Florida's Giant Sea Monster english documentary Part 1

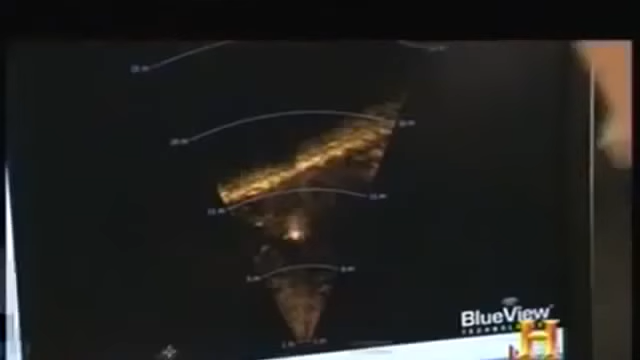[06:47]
BlueView sonar uses 256 individual beams to create a more detailed image. And this is a diver in the water.